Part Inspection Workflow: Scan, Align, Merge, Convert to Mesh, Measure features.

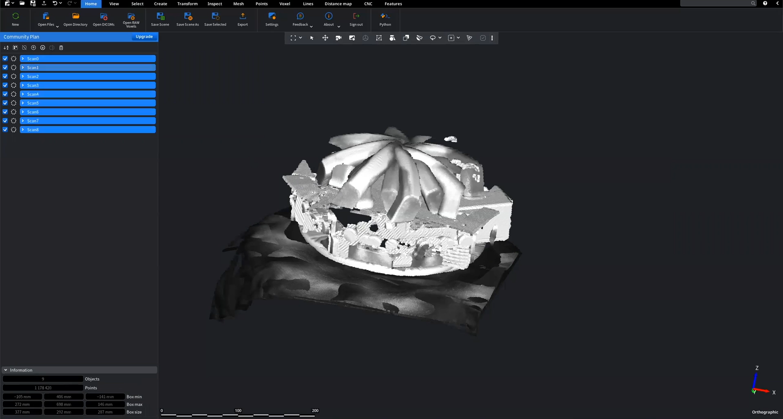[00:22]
Hold Shift to select all objects. The next step is to align our scans. Navigate to the Transform tab and click on the Align Manually feature. Here, you will notice three views, models together and each model separately.
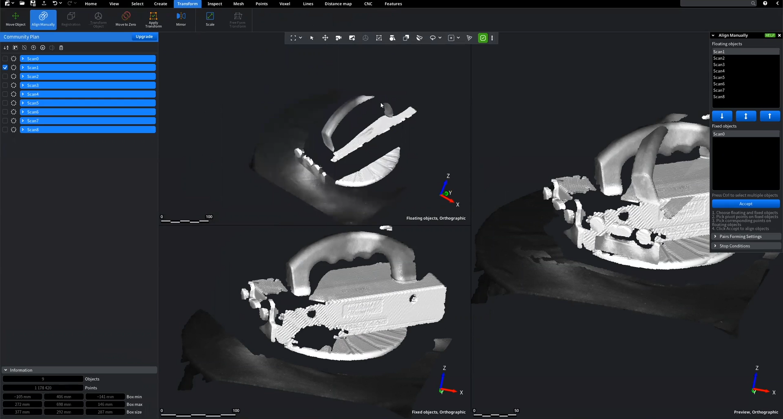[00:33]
On the up window we have a floating scan, and below it, we have a fixed scan. To align the models, select three points on each model in roughly the same location.
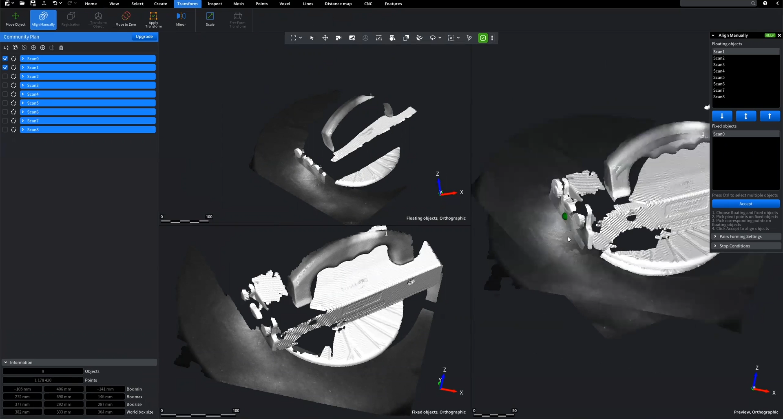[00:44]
Click on, Accept for Alignment. Proceed the process for all scans.
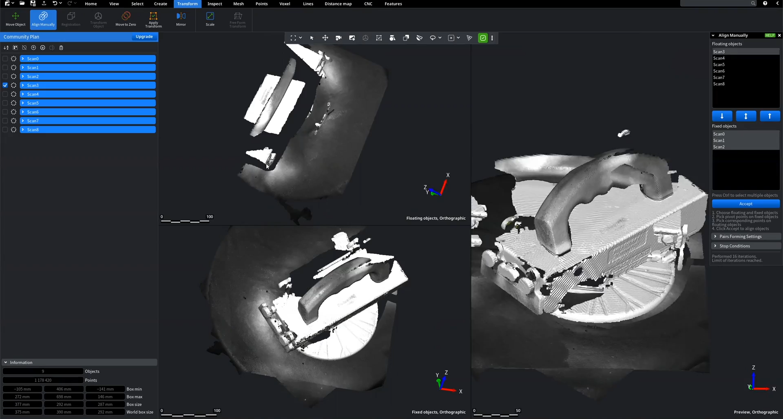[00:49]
After aligning all scans, in order to triangulate the scans, we need to merge them.
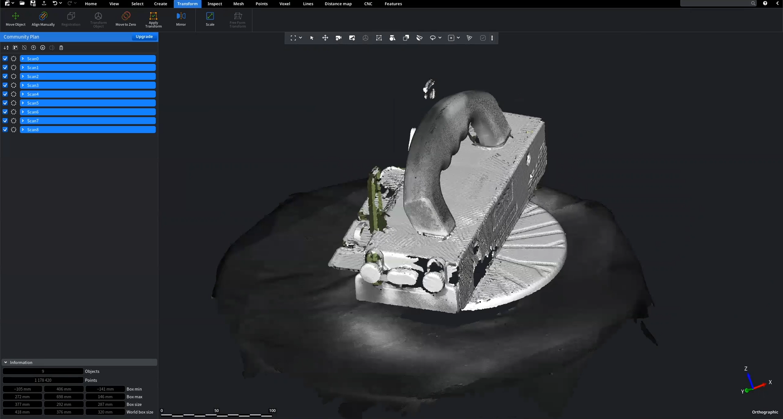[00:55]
Keep all scans selected. Navigate to the search bar, and run the Merge feature.
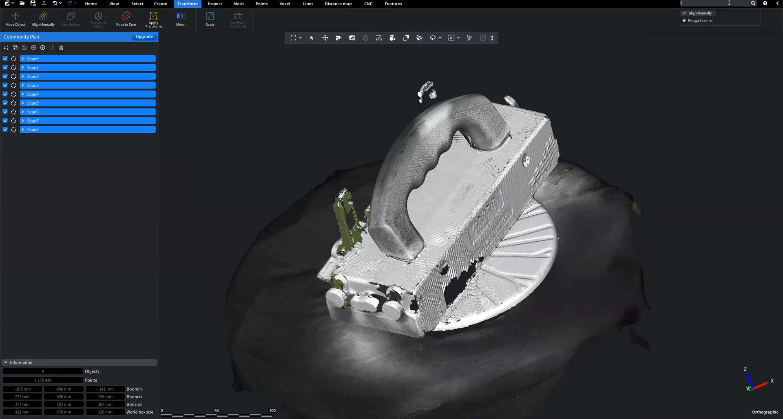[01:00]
Afterward, choose the Points tab and click on the Fusion feature. It will create an approximate mesh object, based on a point cloud with normals.
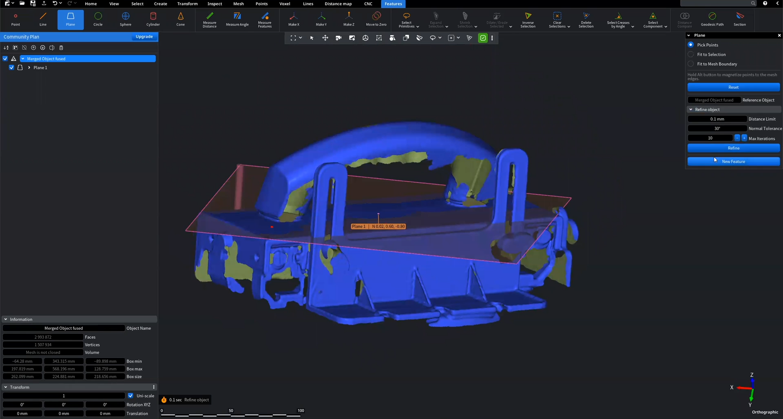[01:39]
This will help us find new source points near the feature, so that we can refine it.
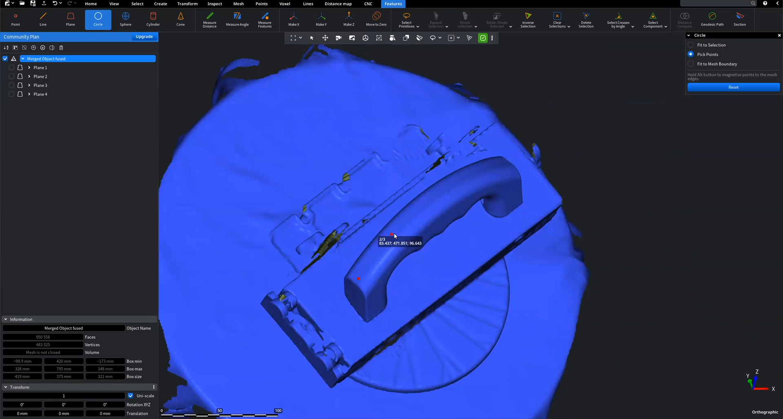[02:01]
Select points on the model and click on, Refine button, and then on, New Feature.
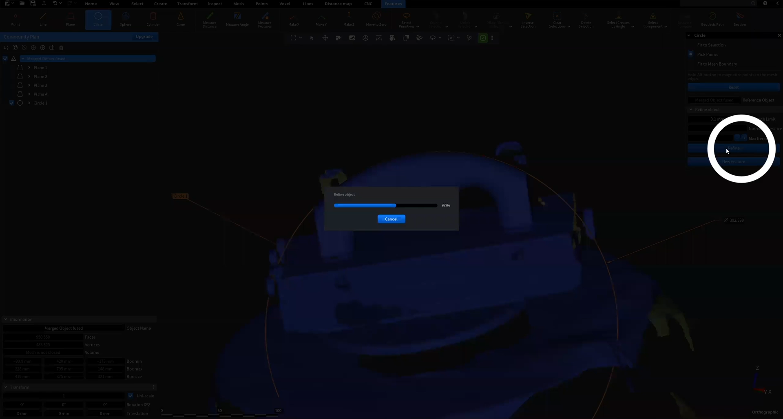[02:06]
A new, Circle feature will appear on the left sidebar.
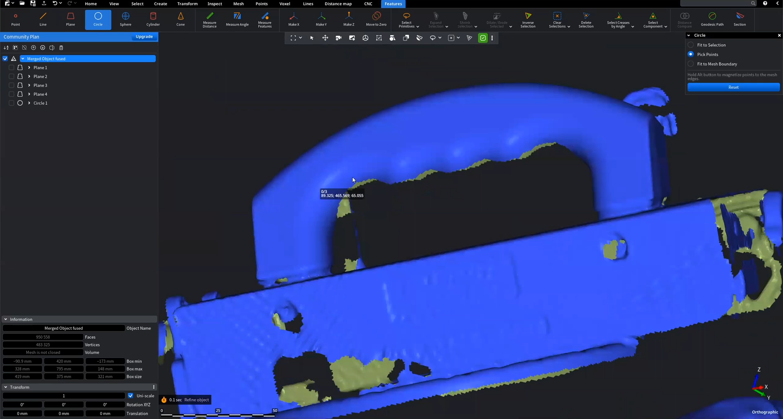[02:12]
Proceed with adding other circle features.
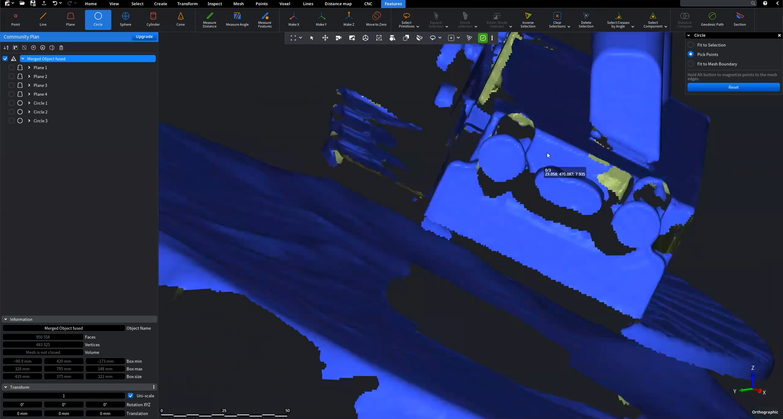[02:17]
We also can show the distance between two features with, Measure Distance feature, available on Features tab.
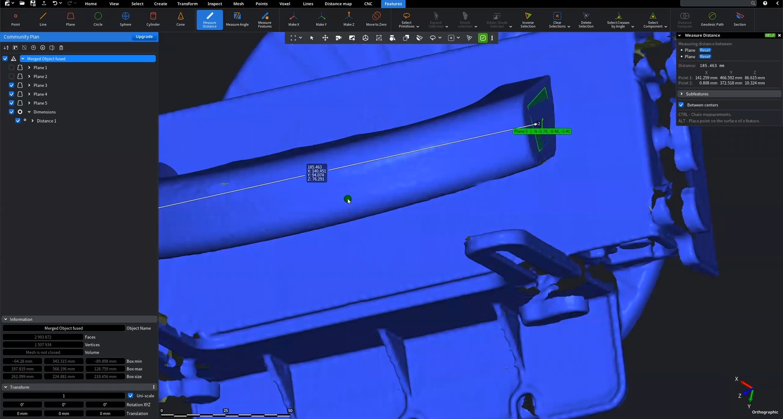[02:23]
And here we have it. Now we can make all measurements of our model. Need help?